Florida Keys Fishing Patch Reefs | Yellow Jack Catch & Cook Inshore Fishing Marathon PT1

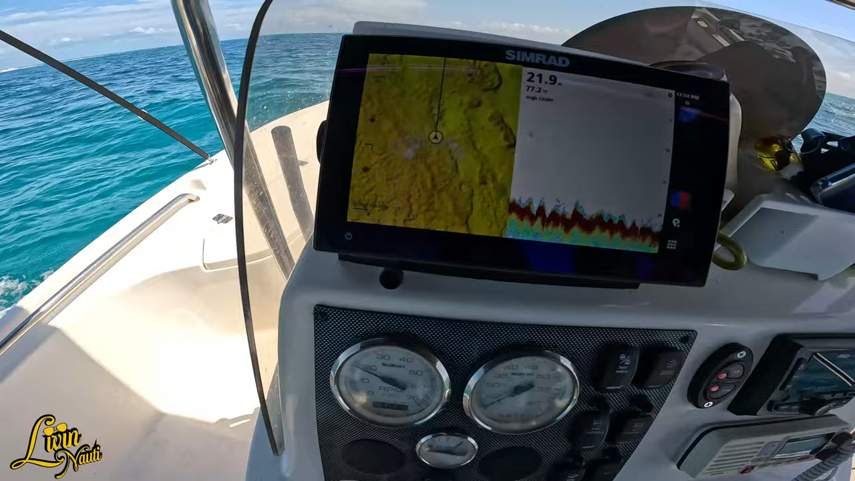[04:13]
I want to show you guys how detailed this seymour maps is on the uh, let me switch to the full chart view for you guys